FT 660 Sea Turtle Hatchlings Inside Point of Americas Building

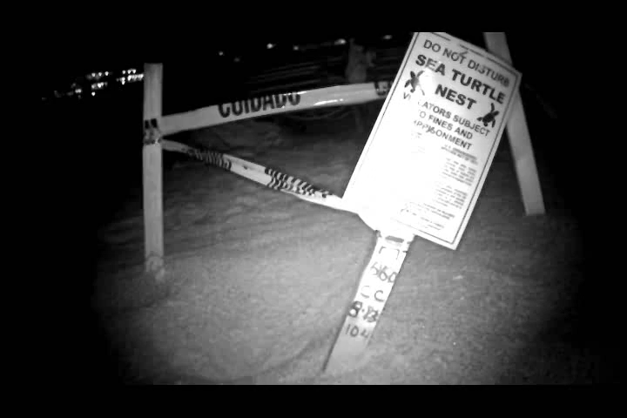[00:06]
Nest number FT-660 on 928, hatched at 10pm,
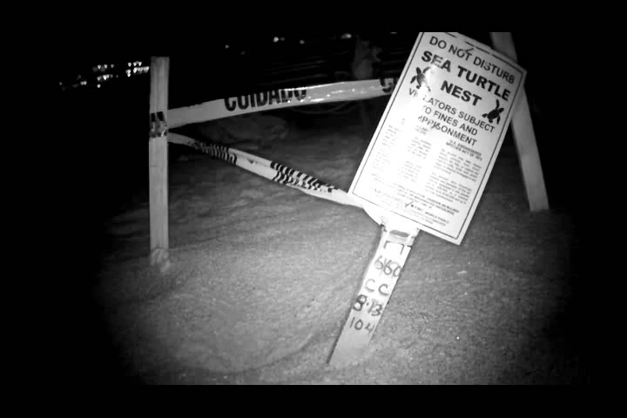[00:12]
directly in front of the Point of America's Building.
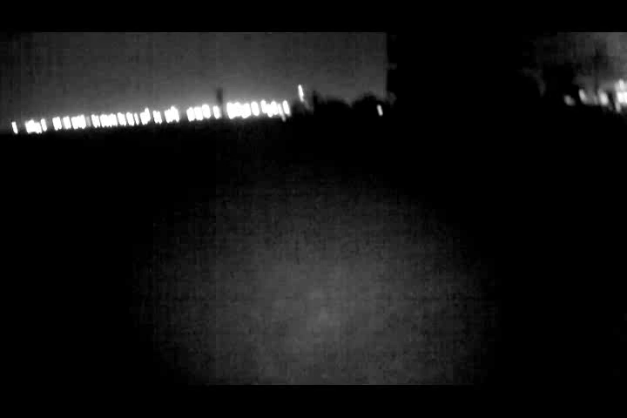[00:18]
This is a relocated nest.
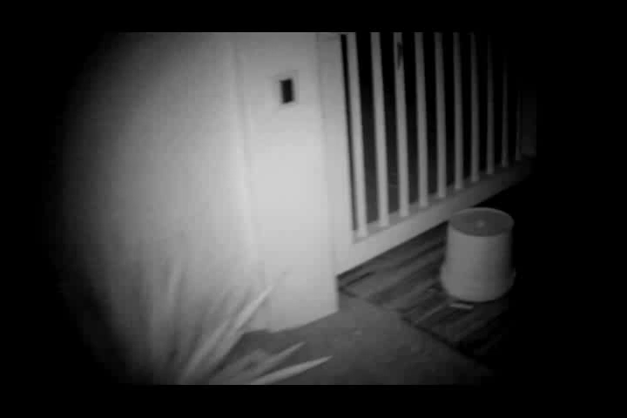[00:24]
We missed this nest, it's a relocated nest, and several of them went
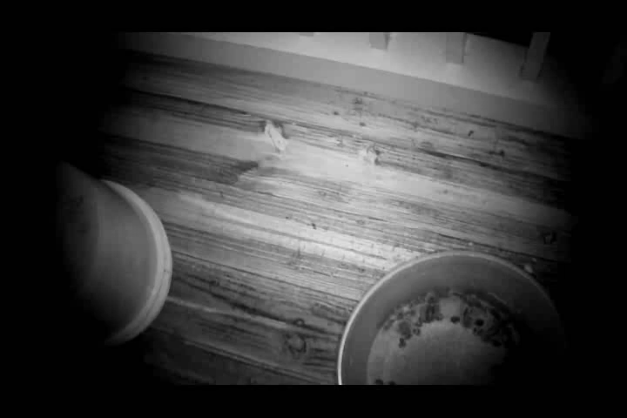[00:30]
into the gated area of the Point of America's Building.
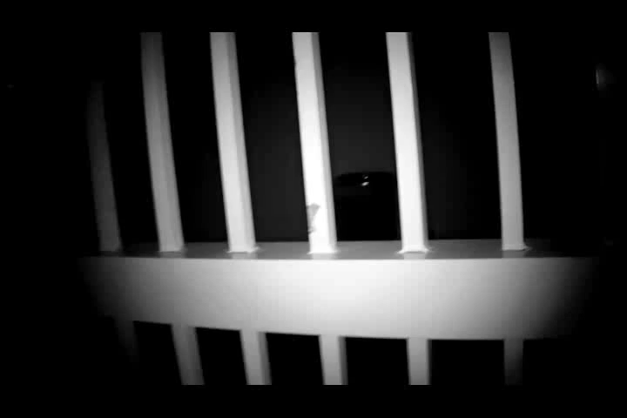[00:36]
There's two in the crevice here. There's two in the crevice. In the water pipe. Alright.
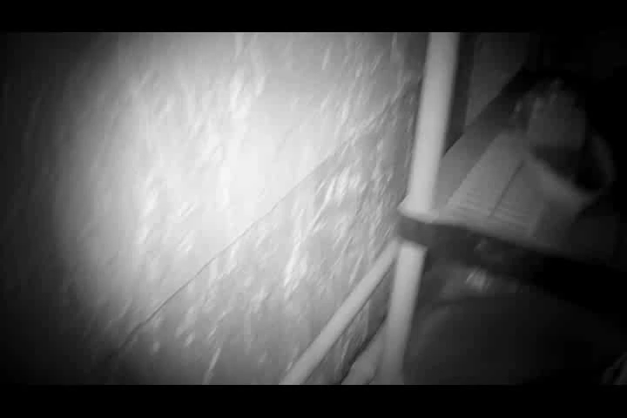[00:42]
Here. I only see one. Okay, I see one. They're stuck in between the pipe.
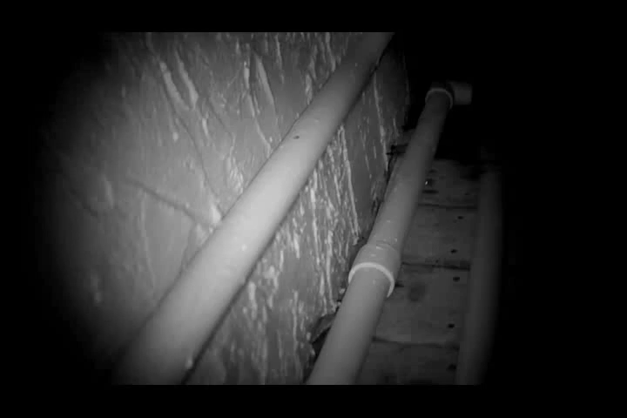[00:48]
Let me move it carefully. There we go. Two babies stuck in between the pipe at POA.
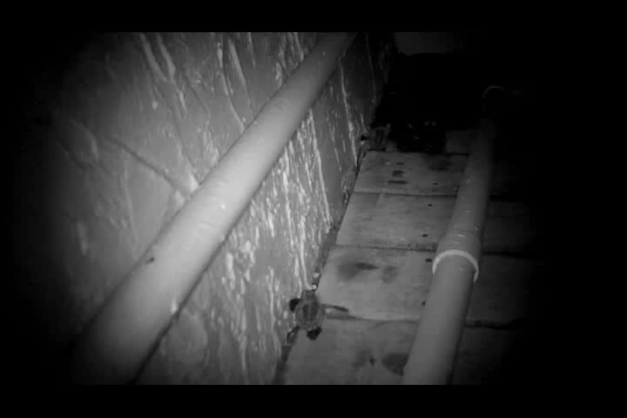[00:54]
North Tower. There's one.
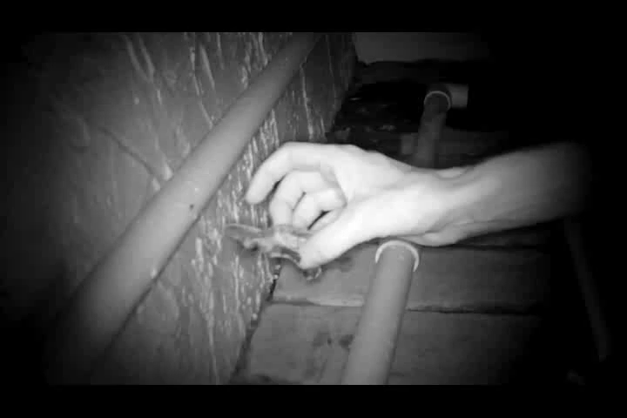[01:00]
Alright, without smashing him, let me take him.
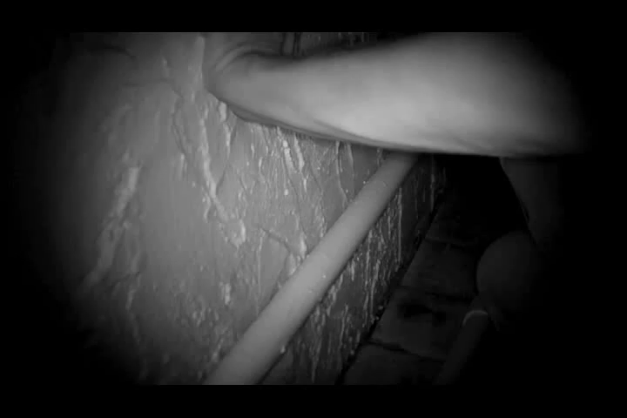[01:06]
Yeah, I think we should all go to Gumbo. These guys are shot.
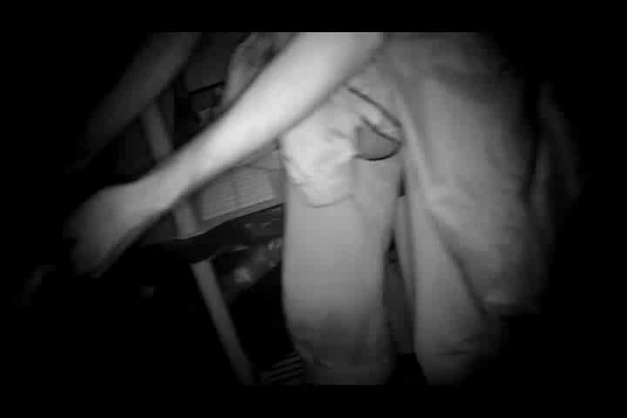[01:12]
Yeah, these look like they've been here for a while, huh? Possibly. They put him in a different bucket.
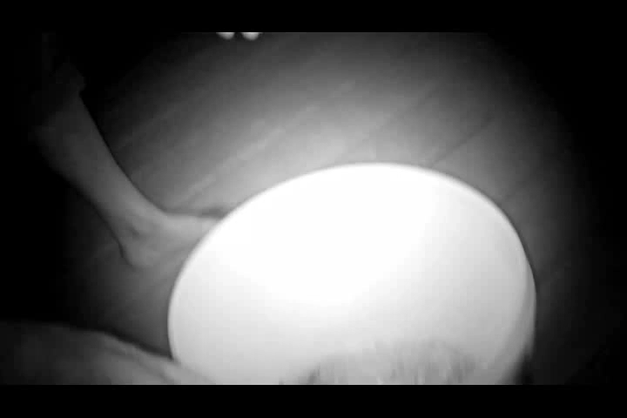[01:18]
Which bucket? Yeah, let's put him in this one. This one I picked up a little while ago, so. Alright.
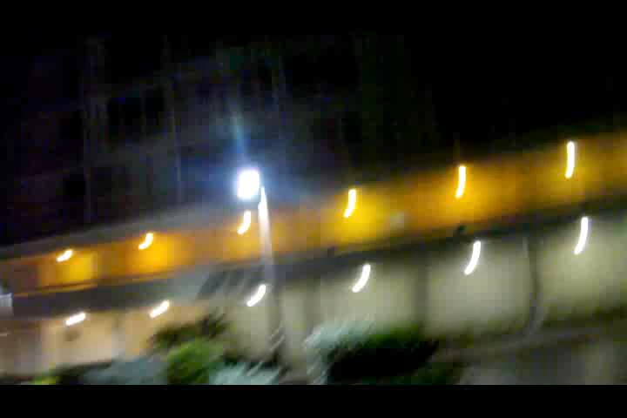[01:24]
Yeah, they're right up there. Yeah. Okay, we are inside POA for a recovery, let in by the security guard. We found two so far in the cracks of their porch. Come here, come here, come here.
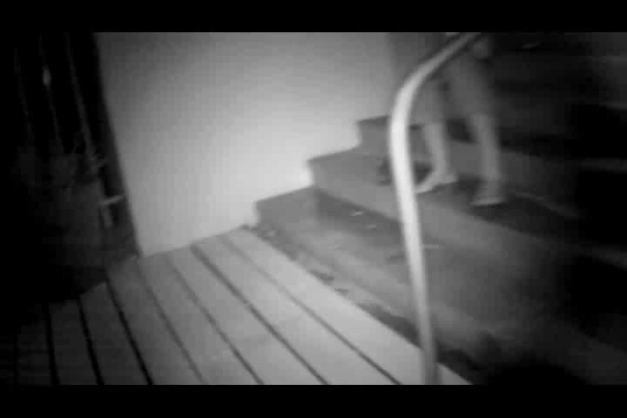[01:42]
Did I walk right over? All along here. All along here. Right there. Oh, my God. Alright. We are at POA. Where's another one? On September 28th, 11 p.m.
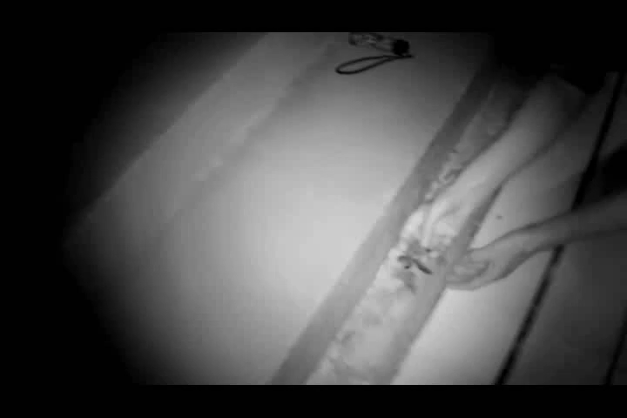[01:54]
One.
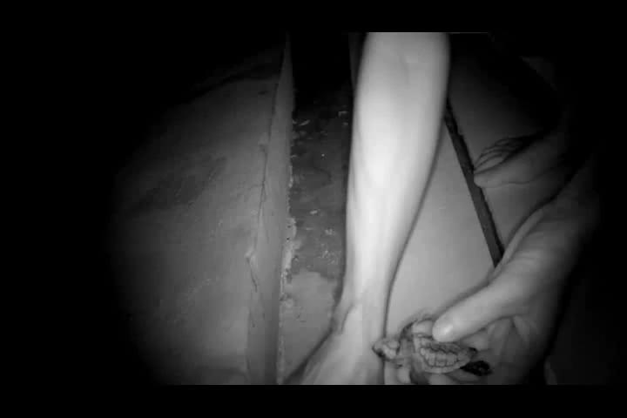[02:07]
You said they get... Justin, Justin. Shit. Right here. Alright.
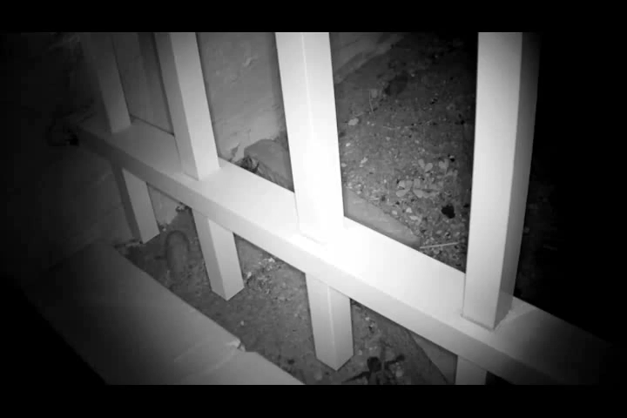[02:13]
I hear a couple of them. Dude, right here. Yeah, I hear... Okay, there's two. Where's another one? There's one right there. Yeah, and where's the other one? Right there. There's two of them. Oh. Hurry, grab them before they're trying to get over the... There's one right here.
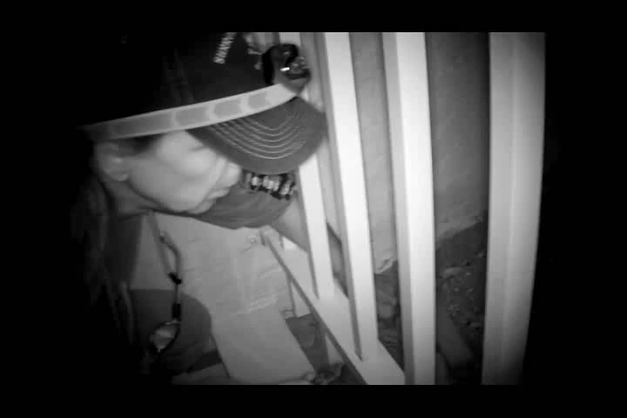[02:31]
Hello. Hello. There's one on the other side. I bet I found them. Hello. I'll have to give you guys a key. September 28th, 2010.
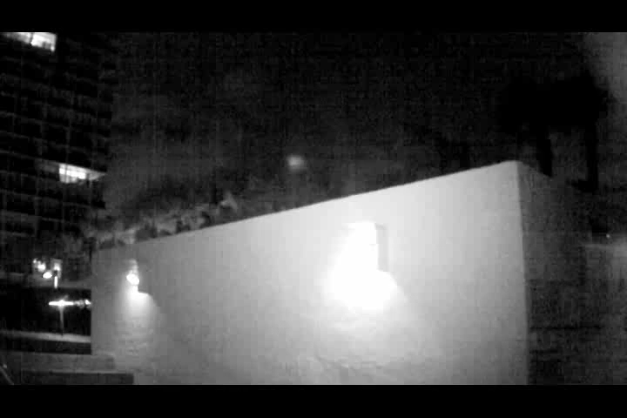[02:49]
We are at the point of America's building, the South Tower.